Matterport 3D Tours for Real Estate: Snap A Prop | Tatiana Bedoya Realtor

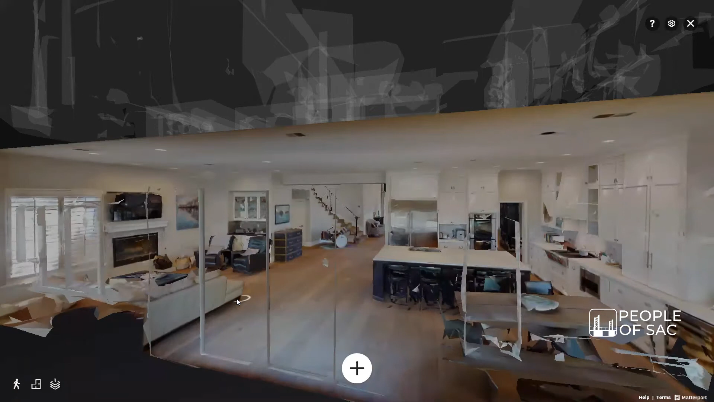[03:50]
Yeah well for one instance last week I was shooting a home for an elderly couple in their 90s and you know given their age they're very very cautious and they really don't want anybody in their home.
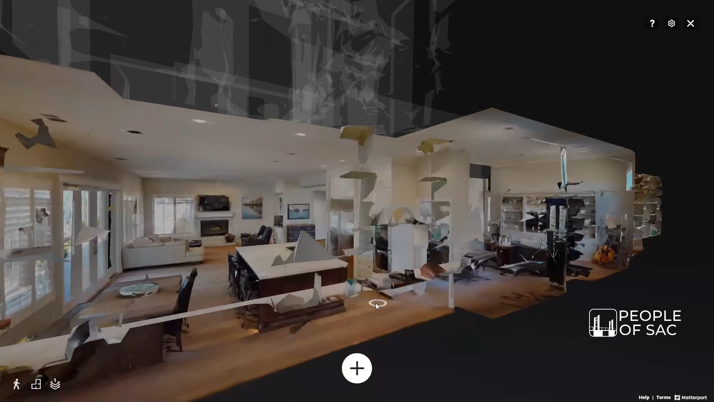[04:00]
So that's where the Matterport came in to be a great alternative because not only do I don't have to touch anything as I'm in the house I'm just doing my scans and I'm out the door.